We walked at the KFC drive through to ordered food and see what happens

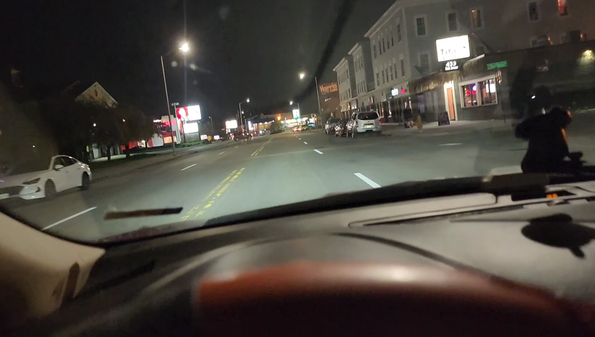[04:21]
The KFC does it right there. So KFC like a true blocks. And still they didn't sell it to us. Because we were walking. Now. I had my car. And. And then. I wanna eat KFC. So. Let's go get it.
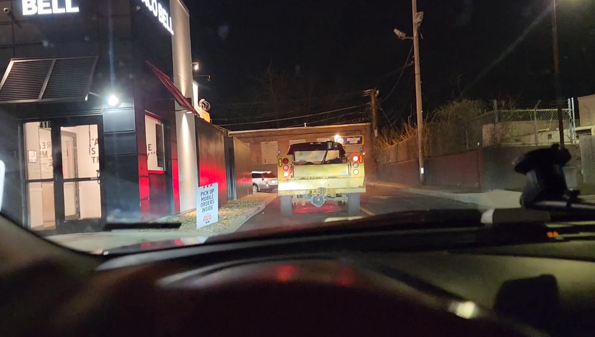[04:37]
Let me see if they gonna sell it to me. I only want chicken. That's what they name for.